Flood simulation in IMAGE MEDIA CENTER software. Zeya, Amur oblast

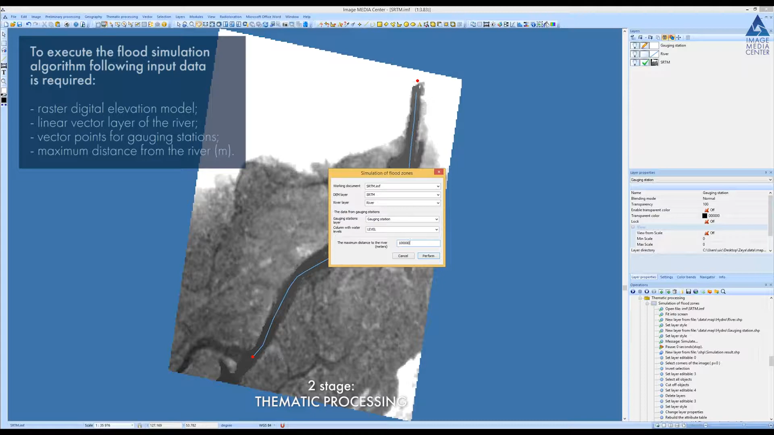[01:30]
Vector points layer with gauging stations, which contain attribute information about anticipated water level increase. Minimum two gauging stations points are required on the both ends of simulation area. Operator should also set maximum distance from the river. As a result of the processing, a vector layer of flood is generated.
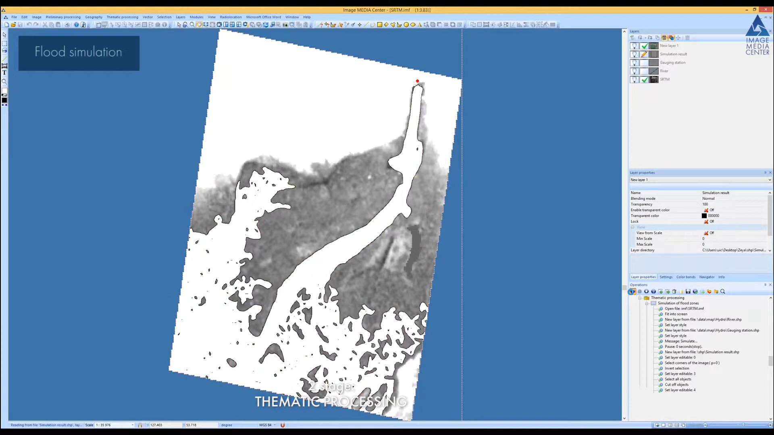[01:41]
The vector layer of flooded area is intersected with the vector layers of road network,